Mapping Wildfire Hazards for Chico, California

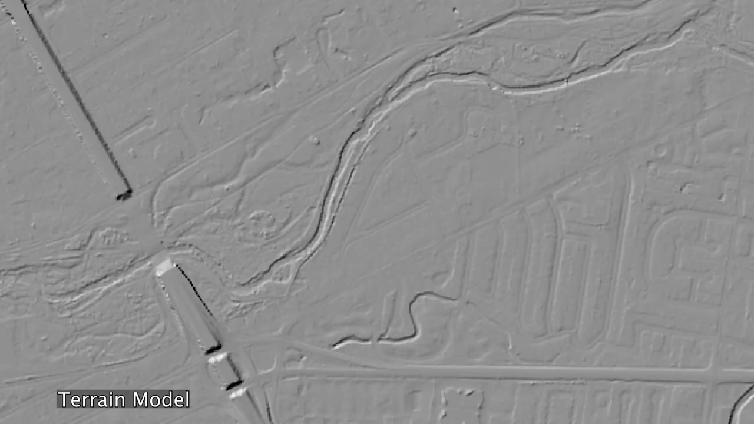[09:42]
And we tried to pull as much as we could out of the lidar. We used a train model to map riparian areas.